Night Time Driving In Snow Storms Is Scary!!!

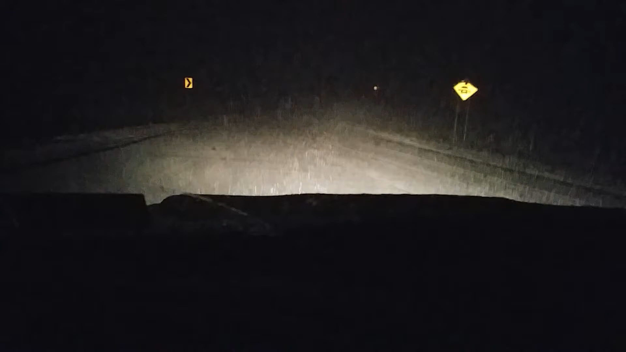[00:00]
hey guys it's Murph I just wanted to do another quick one I did that last video about the snowstorm we're having another small storm here and I just kind of want to show what it's like to drive at night when it snows like this now don't sorry about the camera wiggling it oh wow look at that hit the gas a little bit the truck totally kicked sideways it's like ice because the roads are not plowed yet that was scary so these are the low beams you can kind of see but